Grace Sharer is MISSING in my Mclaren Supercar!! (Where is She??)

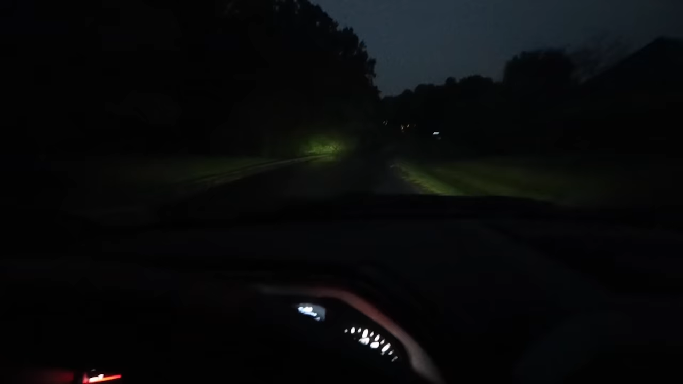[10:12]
One house, two houses, that's the third house. To the left, there's, oh my goodness, wait. We've been here before, Shares.
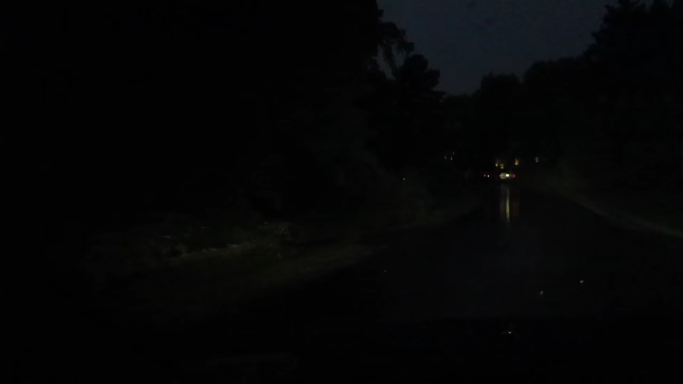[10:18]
There's a private drive right there. Oh my goodness, look.
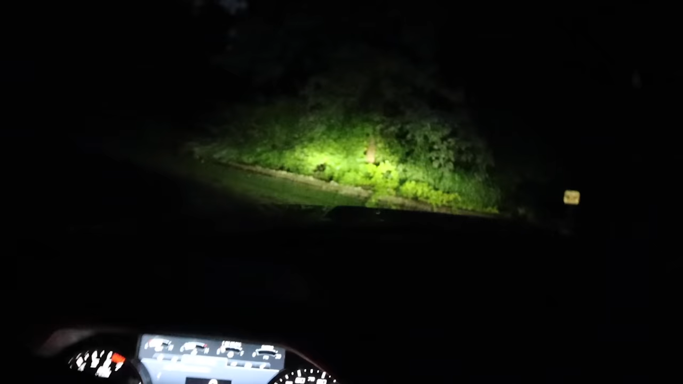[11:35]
Let's go. Quick, let's get out of here. Go, go, go. I hope that thing's not following me.